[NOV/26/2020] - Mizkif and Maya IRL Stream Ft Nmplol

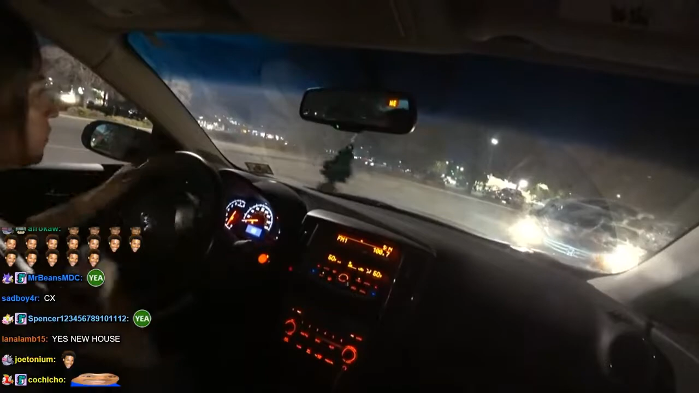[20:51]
Like, why is everyone honking? It wasn't at me. It was, like, on the other side of the lot. What is going on? This is crazy. This is, like, some crazy bullshit going on. Mods, turn off the bowling ball. See, if we had a battery, the stream could last forever. But Greek killed it. Greek. Dude, Greek's been so weird lately, man. No, no. What? No. You want to go to the house and you want to go to Home Depot. You get your hands out of my chips because you're not getting me food.
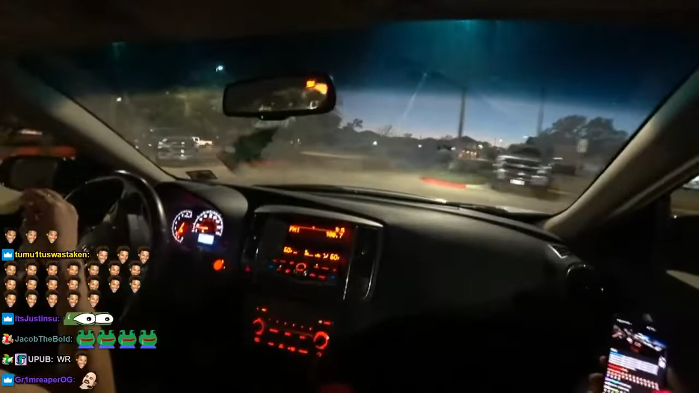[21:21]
When chat. Chick-fil-A. Remember. Maya. Oh, no, you shouldn't have went this way. Shouldn't have went this way. Because now you can only go right. Wait, Maya, I have an idea. Go right into this. Go right in here. Oh, wait, that's a walkway. I almost just made us call it illegal.
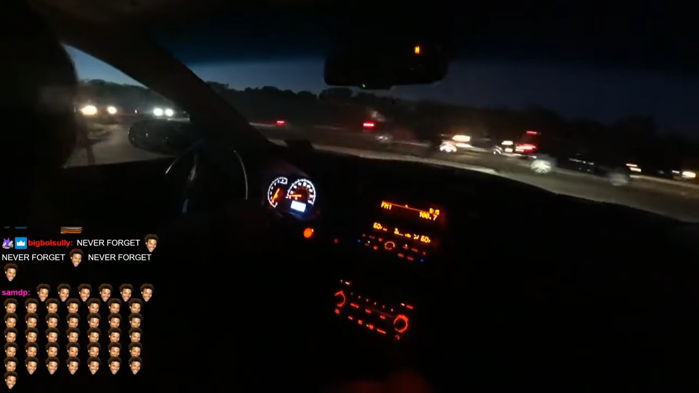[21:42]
It's like we're running on fumes battery-wise, and we're just taking more time, you feel me? It's okay, though. You can try your phone. Apparently, phone doesn't work. I don't know why audio's not working. It worked for me for 4 hours this morning. I changed something. Love is a dirty smock. It's all right, chat. We'll, whoa, watch out. I know. I'm just making content. We could go to McDonald's.
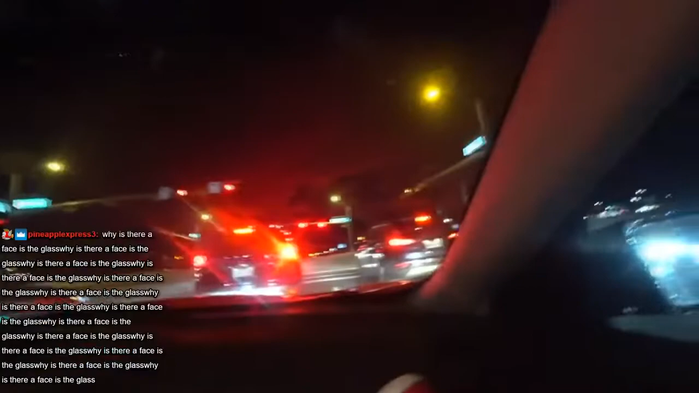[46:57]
Wait, there's a guy crossing the road. In a chicken suit. Do we saw a furry once downtown. We're going on a trip in our favorite rocket ship. Something through the skies. Oh, what the fuck? What is going on tonight? Dude. I don't know why. Just take me home, country roads. Get me home, Maya. I'm being serious. Almost having fluid mountains. Oh, yeah. I'm drowning that out.